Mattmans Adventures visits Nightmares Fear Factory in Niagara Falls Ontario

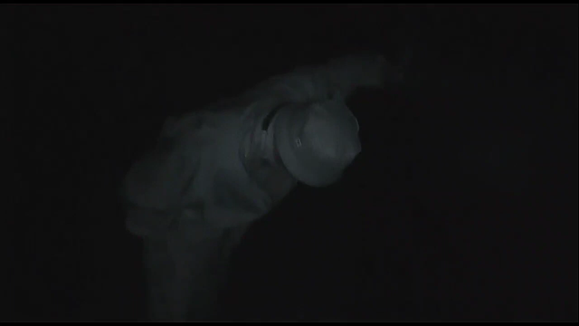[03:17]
Oh yeah, there is. So I made it past the air compressor.
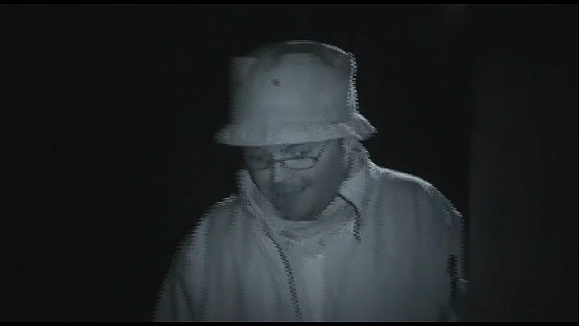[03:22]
That was the part that got me the most. I love that the actors are very, well, whatever. Don't go on my feet! Come on! Come on, really? They're grabbing like crazy. My pants are gonna fall down, guys. Seriously, be careful grabbing me. So these are the red lights that Tony was talking about. I don't know if Tony can show that.
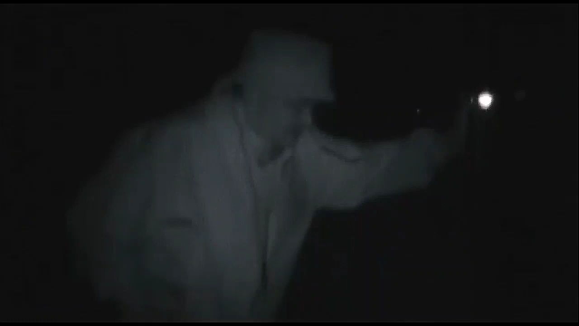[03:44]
Wow, they're actually, sorry I'm going so slow, guys. I'm a little bit shaky here, so I gotta go easy. The last time I did a video going through here, I only made it to the air compressor, so I'm making it past that. Just need a minute to breathe. Sorry, you guys. I thought I was gonna be more prepared. I'm still gonna make it through it, but it's just, my heart's racing and
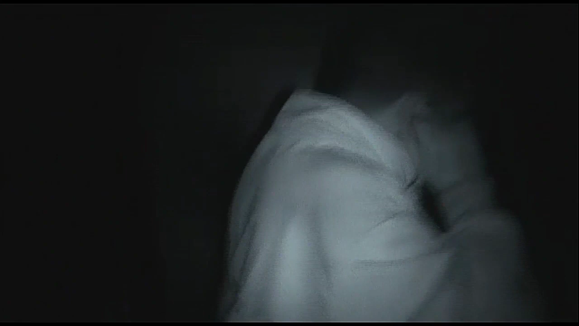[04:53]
Okay, I'm standing by the door. Okay, shut up! I know you're going too, so just... Thank you. That's cool. Hold on a minute, I'm just... bare. Wow, that sounds cool. Tony, please just... Oh, is this like one of those, spinning tunnel things? Hey! Oh, this is the dog witch!